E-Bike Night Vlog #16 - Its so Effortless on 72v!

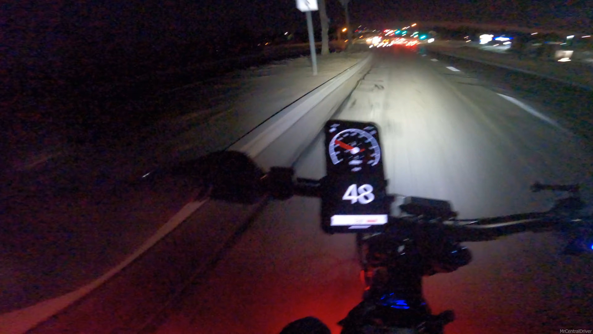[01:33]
it feels like a motorcycle now crap i didn't know i couldn't go that way um i'm a little screwed now i wasn't trying to take this way the only road that this takes me to is uh the freeway and i'm not taking the freeway so i'm gonna have to take this little side street so now i'm gonna be backtracking so i gotta go all the way down and turn
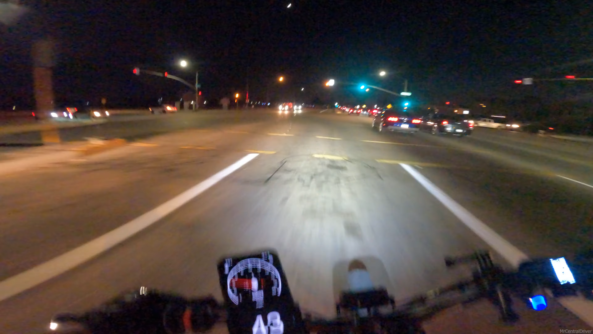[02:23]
look out like i would have been stuck in that traffic if i had a 60 volt i only made that turn because i'm on a 72 volt battery and i got 13 kilowatts of power running right now that's the only way i got i made that light right now this is already coming in handy already like i love it i love it
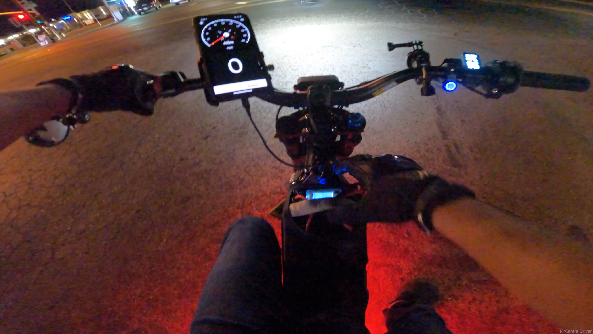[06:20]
right so we're at 73 percent i think earlier i said 72 but i think that's because i was on the throttle and letting off so it didn't jump back up yet 77.2 volts this is pretty accurate if i go back
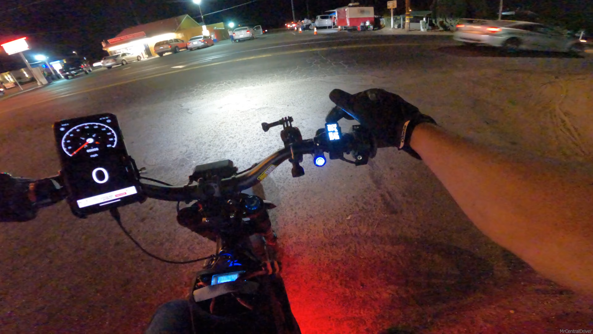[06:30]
uh 69 percent on here so i am going to adjust it a little bit because that's about four off it's not too bad like look how effortlessly that was like that was full throttle it can always be faster don't get me wrong but uh that's a big difference big